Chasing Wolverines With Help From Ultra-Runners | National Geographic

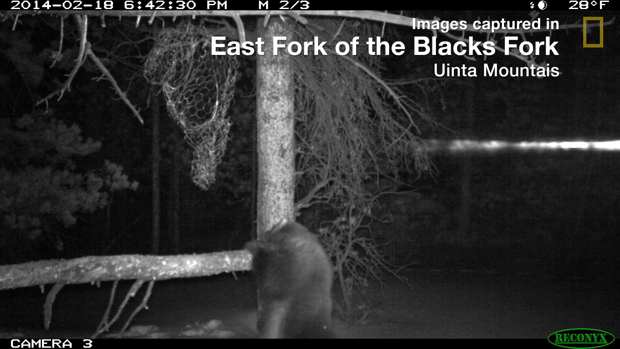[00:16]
In February of 2014, a camera trap here that the Department of Wildlife Resources had set up captured a wolverine on camera.
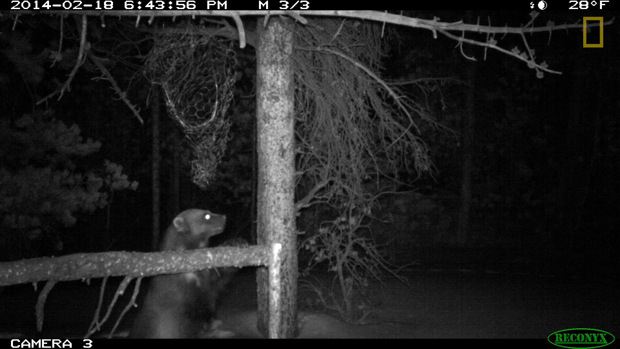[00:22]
That was the first time that had happened ever.
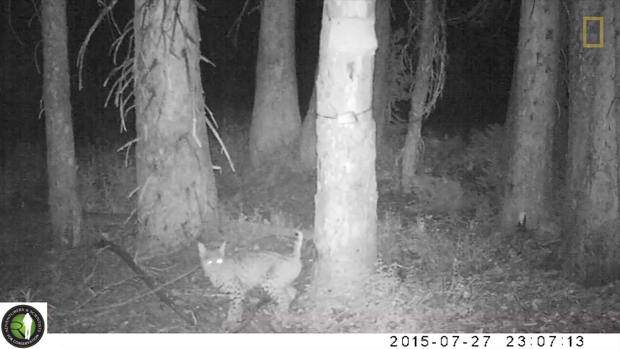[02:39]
A lot of the best footage has actually been at night and you look at the pictures and you're like, wow. Wow.
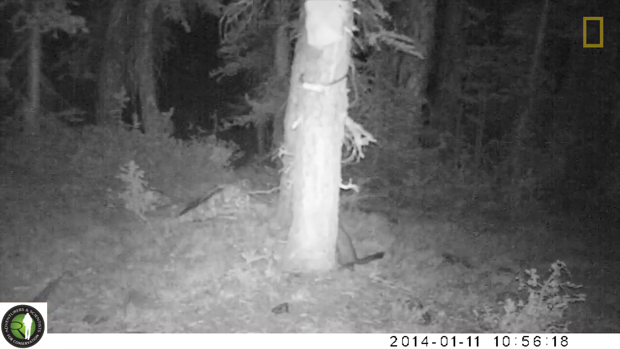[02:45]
In hindsight, I had no idea we were going to see so many different animals, bears.
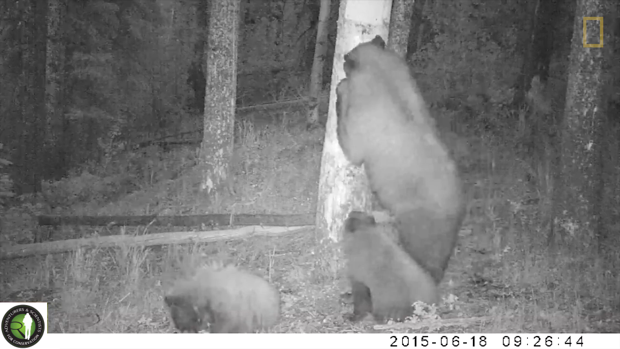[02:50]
I didn't think that we'd get such cool footage of that. Is that good? Done.